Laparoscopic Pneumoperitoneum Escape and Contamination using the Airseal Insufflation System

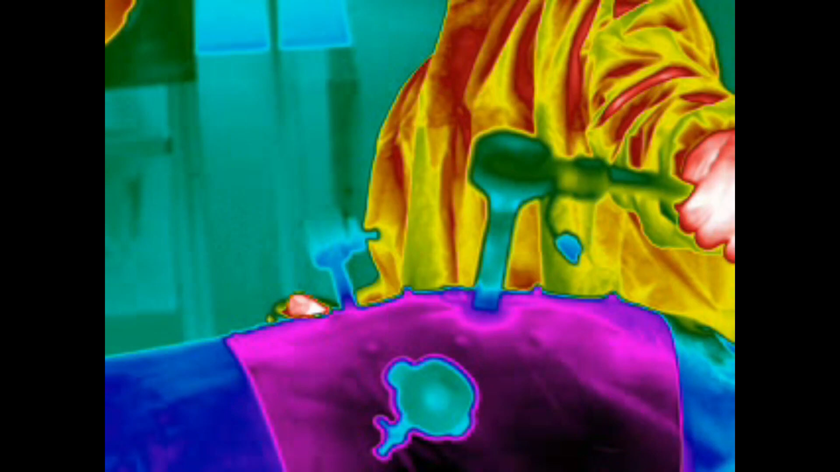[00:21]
This is confirmed as carbon dioxide by specific near-infrared visualization using the FLIR GF343.
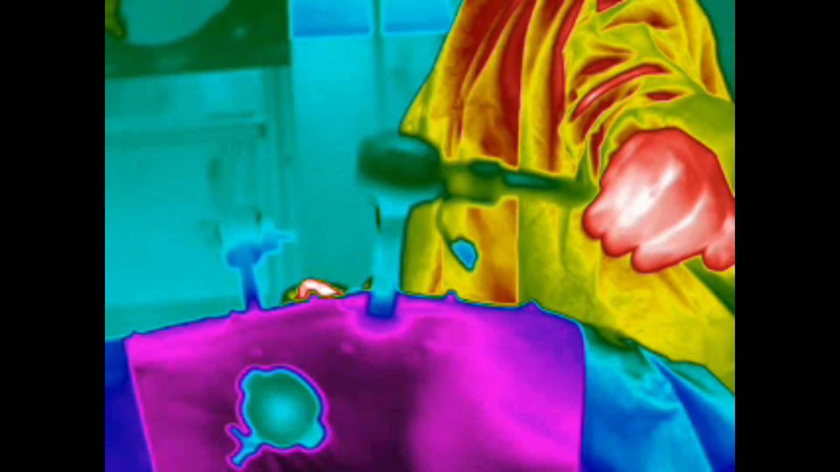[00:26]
The different density of this gas versus room air also explains how it is seen using scleran imaging.
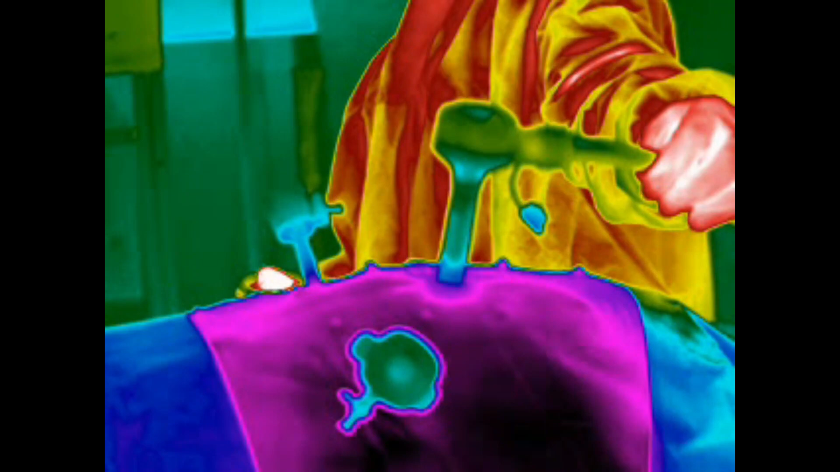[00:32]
The chimney of CO2 continues even with the application of the supplied
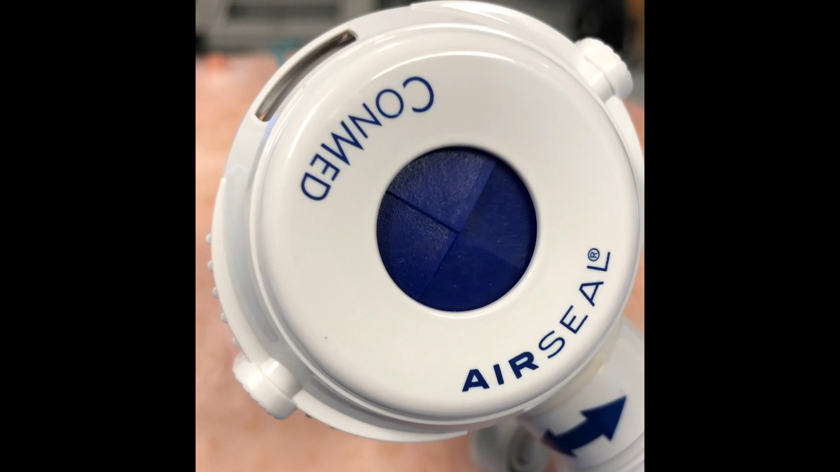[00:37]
cap that comes packaged along with the 12mm airseal port.
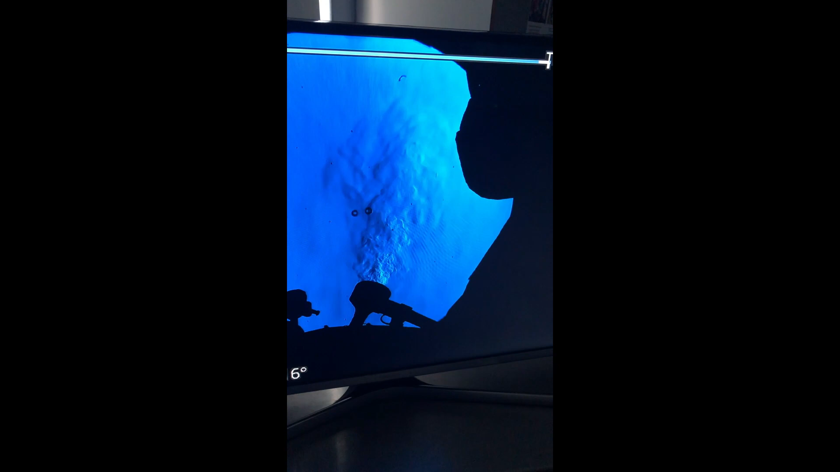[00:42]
Here you can see the gas flow is diminished but not eliminated by the application of the cap.
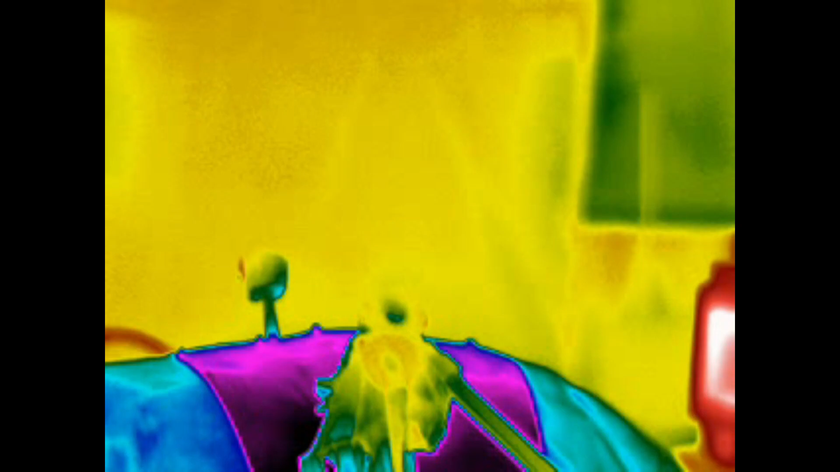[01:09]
First with the cap in situ and then again after its removal.
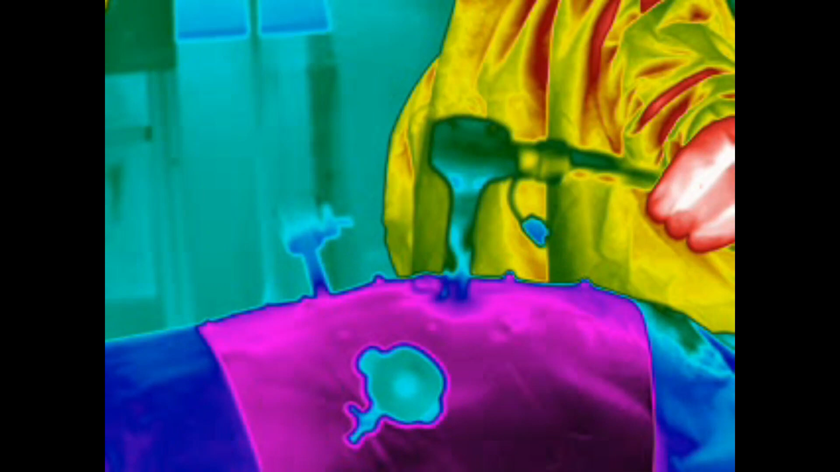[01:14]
To characterize whether some of this gas is coming from the intra-abdominal space,
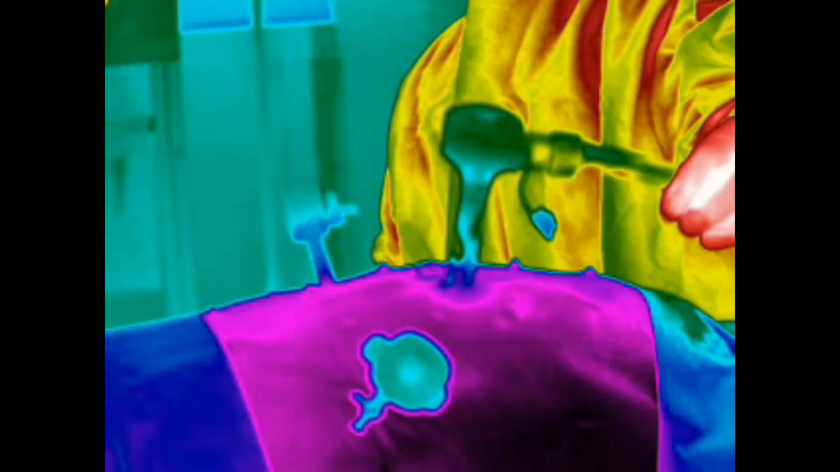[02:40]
Using your infrared imaging, it can be easily seen that the chimney of CO2 egress from the trocar disappears with every short burst of suctioning.
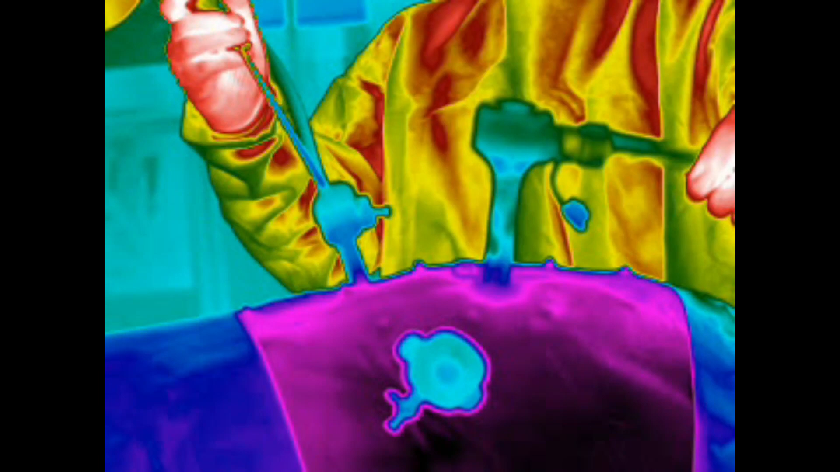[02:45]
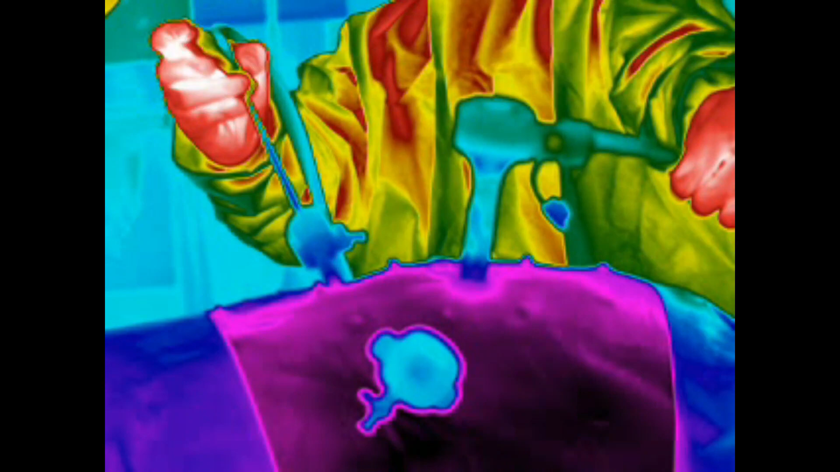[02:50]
The CO2 exit plume resumes on cessation of suctioning.